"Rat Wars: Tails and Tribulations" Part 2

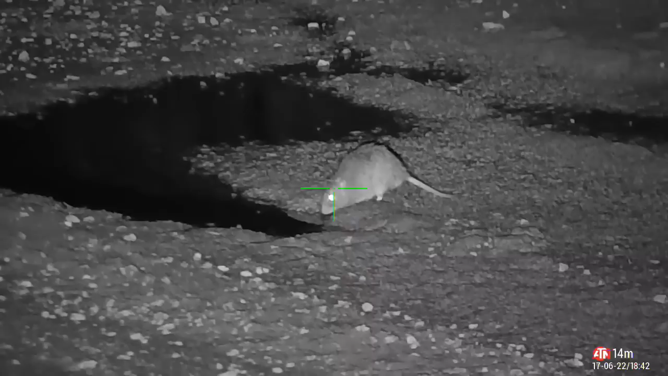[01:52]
So let's get straight back into the shooting where we left off.
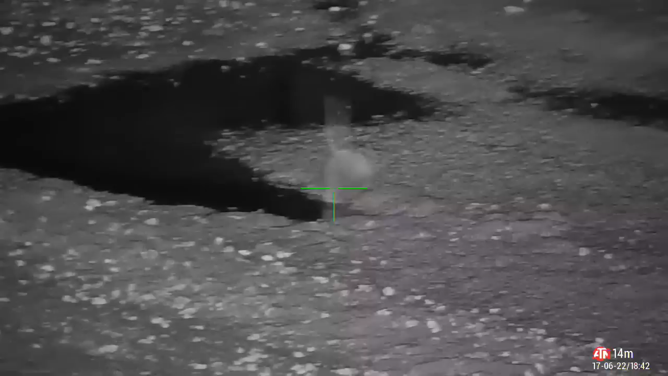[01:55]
And in part 2, there are plenty, and I mean plenty, of rat tricks.
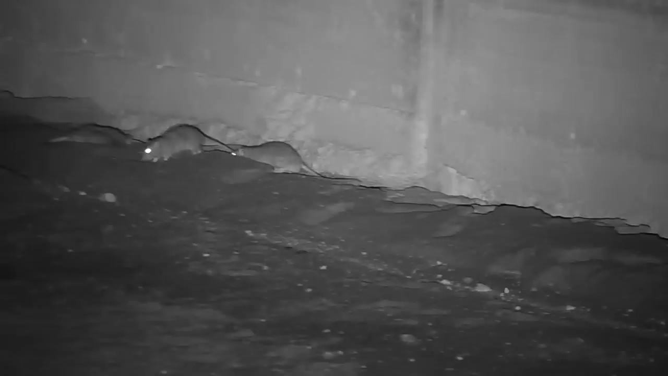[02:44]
Even though it was very brief, this is still a breach of rule number 5.
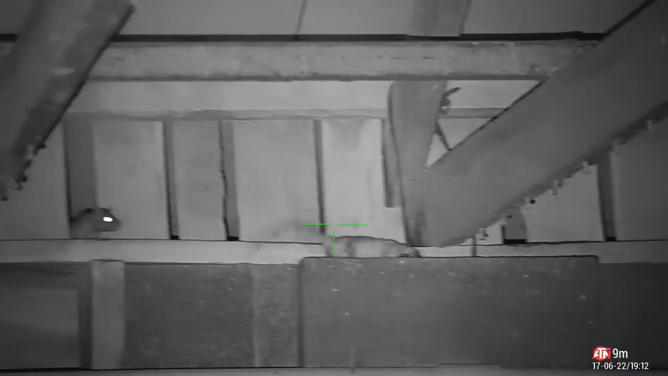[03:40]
This second rat poked its head out briefly, but then decided to come in for a closer look. And I couldn't miss an opportunity like that, now could I?
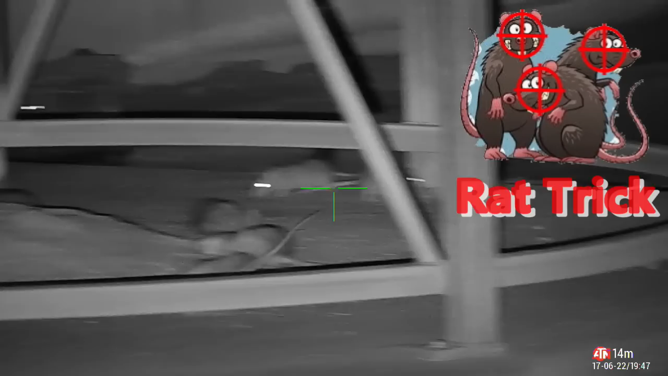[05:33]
Like I said at the start, there's plenty of rats here for rat tricks.
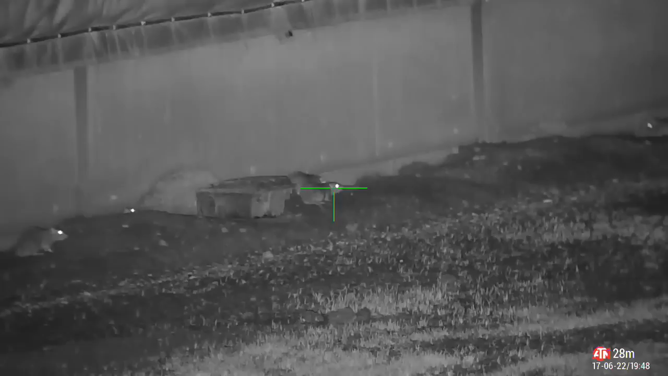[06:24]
Here I almost got a double kill, but sadly it wasn't to be.
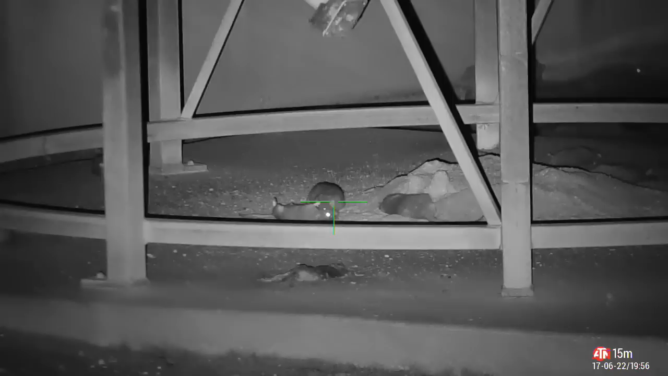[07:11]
This mound of spilt grain certainly drew the rats in, even with all the dead bodies lying about.
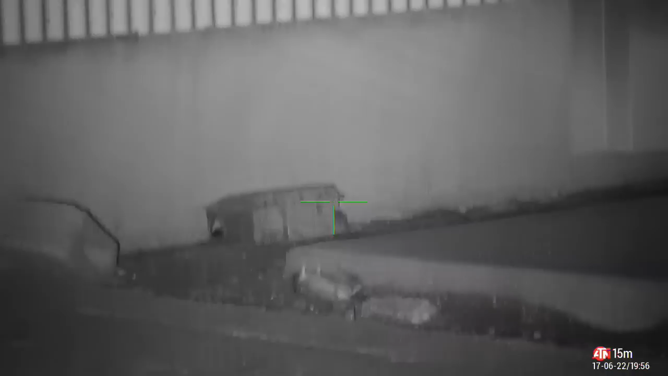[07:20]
This guy moved just as I squeezed the trigger, however, he didn't keep moving. And neither did his buddy.
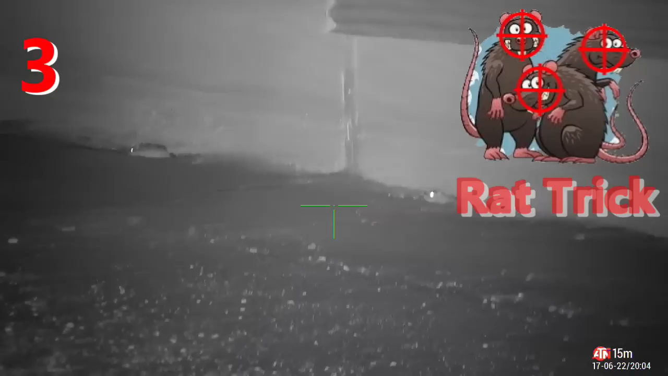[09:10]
Not only is this a rat trick, but we also got a breaker of rule number 5.
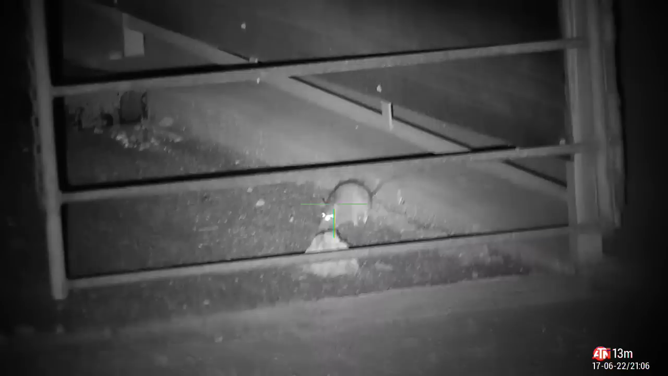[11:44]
Here we have another bunch of rule breakers, including the village bicycle.
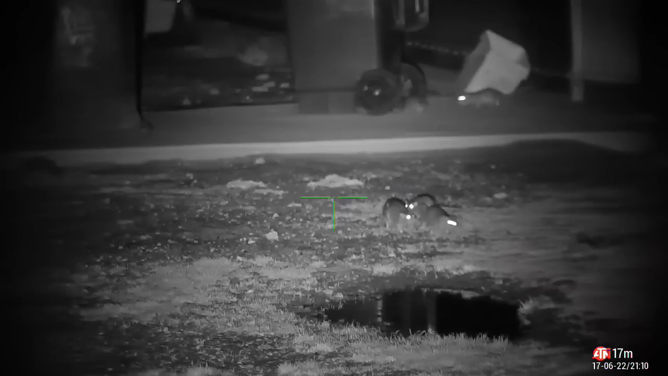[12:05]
She's the village bicycle.
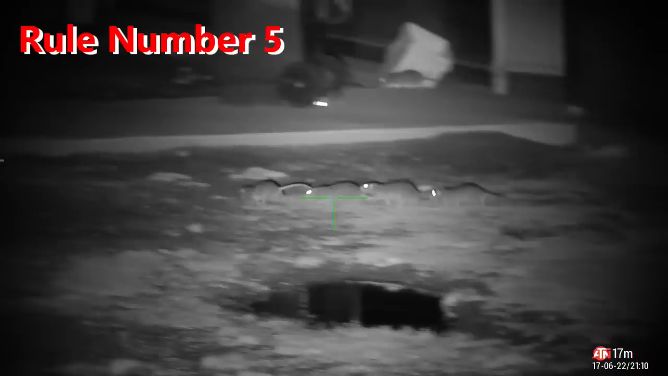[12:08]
Everyone's had a ride. Two of the rats even tried to fight it out to have a go.